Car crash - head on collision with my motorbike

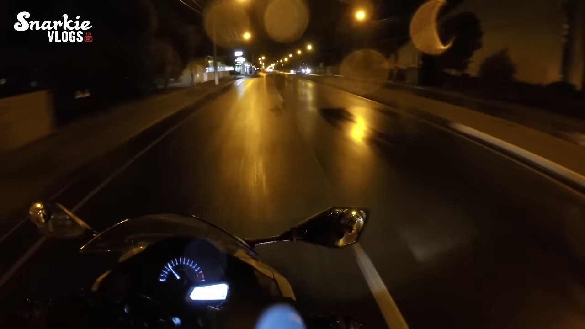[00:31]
because they went off at the same time as I entered, and they went off a second time, like right before I exited the intersection. So, you can't see the speedometer in the video that I was taking, because the speed limit is 60 here. Oh, let's try my interfere a bit, and I went down the tunnel map, alright, so I'll go at 4,000 revs in 6th gear again, straight through here, and I'll see what happens.